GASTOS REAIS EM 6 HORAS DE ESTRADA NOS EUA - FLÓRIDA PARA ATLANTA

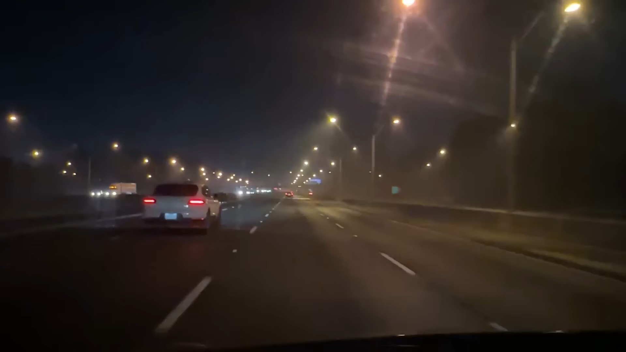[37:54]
Isso aqui é neblina lá fora mesmo. Então, quando a gente para o carro até um pouquinho, aí já começa a embaçar tudo o vidro, né, amor? A umidade, né? Se embaçou. É isso aí, estamos chegando no hotel aqui agora. Pô, pessoal, não dá nem pra vocês verem, cara, a imagem aqui é de baixo. Olha só no drone. De como é bonita essa cidade, cara.